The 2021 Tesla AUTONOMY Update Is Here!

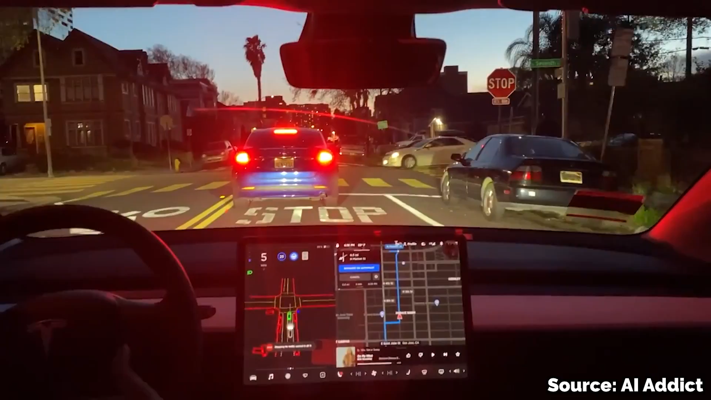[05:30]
Maybe the car saw a weird curb design that hadn't been labeled as a curb before. Maybe the car didn't recognize a stop sign because it was bent over and Tesla still needed more labels for different kinds of bent signs.
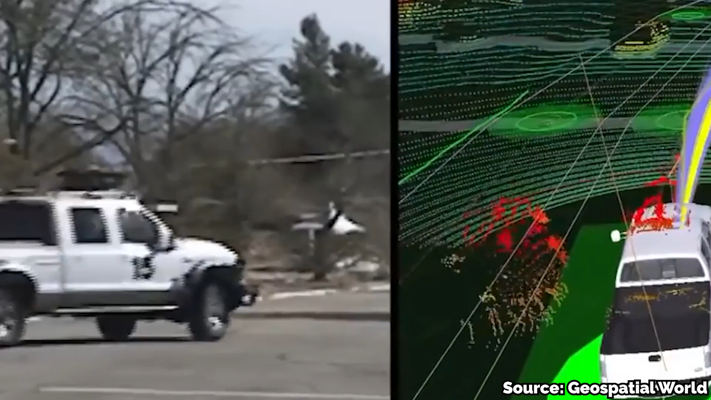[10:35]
LiDAR alone can never work as well as cameras because the LiDAR can only detect an object's shape, size, and distance. It's kind of like walking around in a dark room.